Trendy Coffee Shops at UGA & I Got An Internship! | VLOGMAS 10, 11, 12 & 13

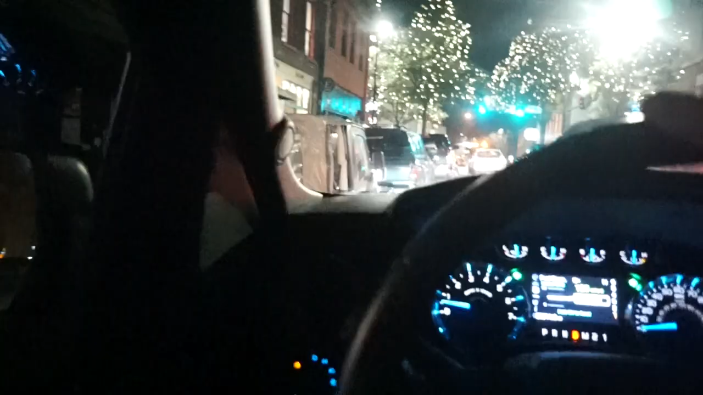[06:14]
I'm going to move so I don't get a ticket.
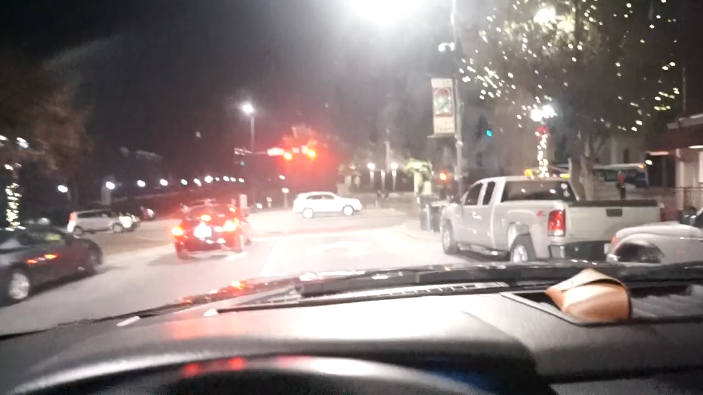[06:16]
There's the arch.
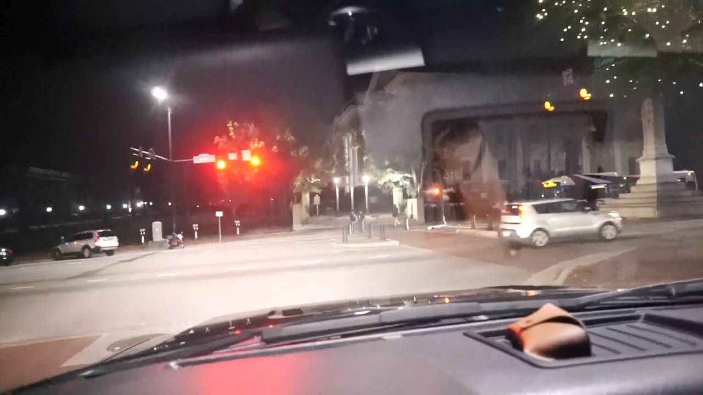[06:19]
Hard to see it, but RIP to Five Guys. Used to be the shit, but it's gone forever now.
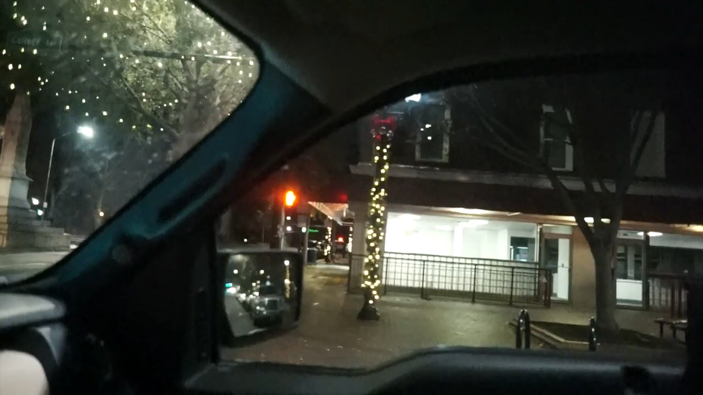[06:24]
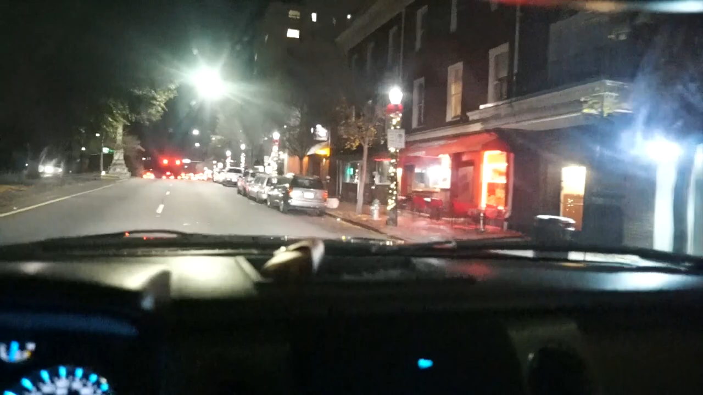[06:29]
I had to do a whole lap around this block to pick up Sona for the food because there's no damn parking left.